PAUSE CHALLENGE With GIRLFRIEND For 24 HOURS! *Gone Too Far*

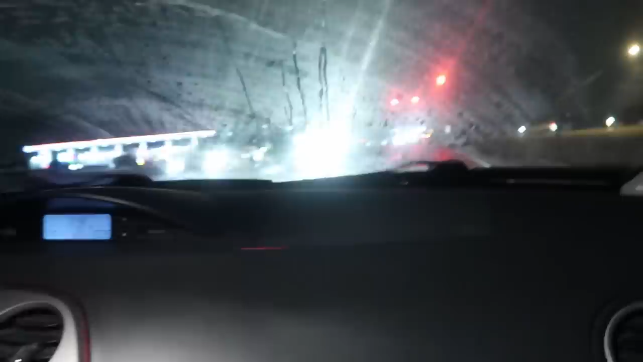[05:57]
Okay, but you have to unpause. You have to stop. So we're at a red light. Turn right? Yep, but there's something I'm going to need you to do.
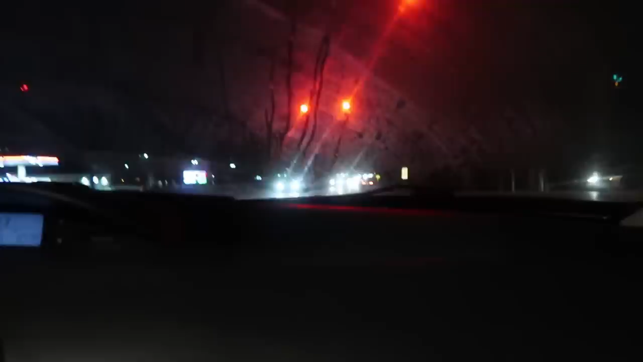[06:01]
When it turns green, pause. You're kidding. There's cars coming. Oh, here it goes. Turning green. Guys, there's cars. Let me go. There's cars coming. Let me go. Nope. Let me drive. Look at these cars. Let me drive.